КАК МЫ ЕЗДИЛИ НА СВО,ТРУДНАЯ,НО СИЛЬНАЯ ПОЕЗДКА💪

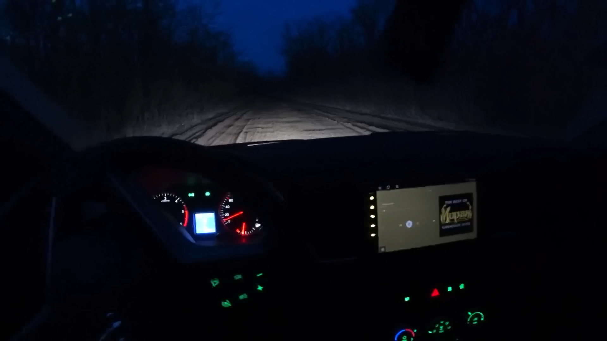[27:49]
Ну, пока сухо, да. Бля, он не едет, слышишь? Ну, все. Буксуем.